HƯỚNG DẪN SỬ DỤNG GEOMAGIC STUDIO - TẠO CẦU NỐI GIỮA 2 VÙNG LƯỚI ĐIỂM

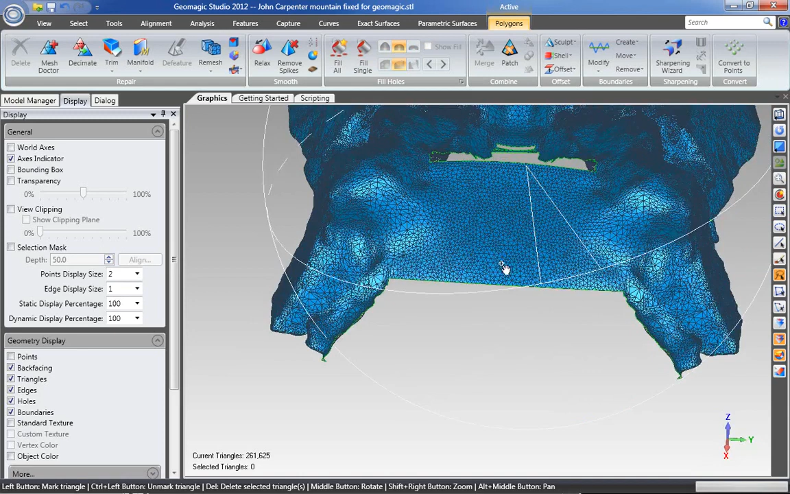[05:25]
So that's sort of how you would bridge gaps between things.